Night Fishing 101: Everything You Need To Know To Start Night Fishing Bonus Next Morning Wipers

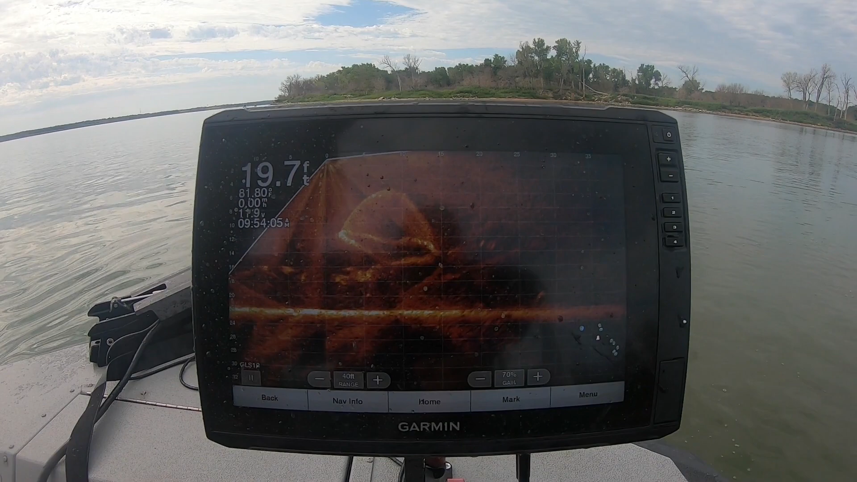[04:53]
I'm clipping the edge of the bait. See how the bait's getting out of there? They're moving. Oh, they're in it. You see him go through it?